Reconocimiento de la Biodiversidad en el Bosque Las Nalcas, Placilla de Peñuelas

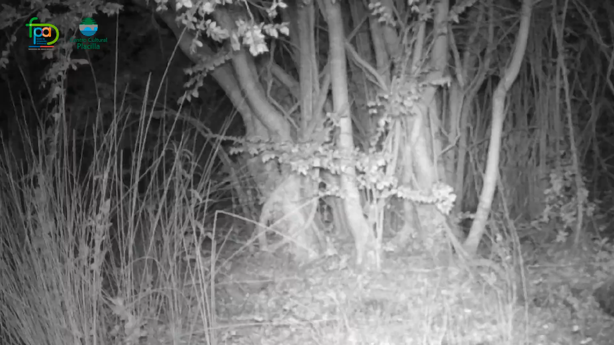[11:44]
También hay un video de un culpeo subiéndose al árbol, o sea, buscando comida arriba, lo más probable buscando huevos.